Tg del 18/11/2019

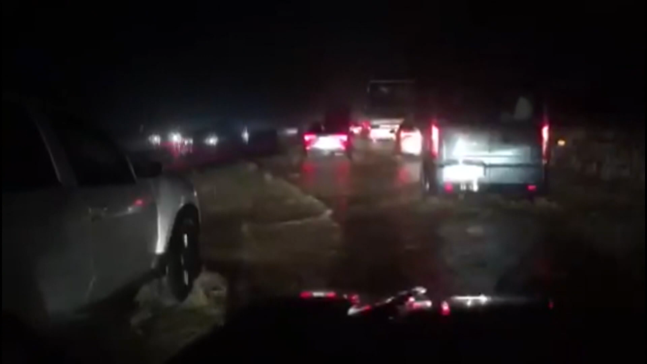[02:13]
Gli oltre 100 mm di pioggia accaduti in 48 ore hanno reso difficilmente percorribili alcuni tratti della rete stradale,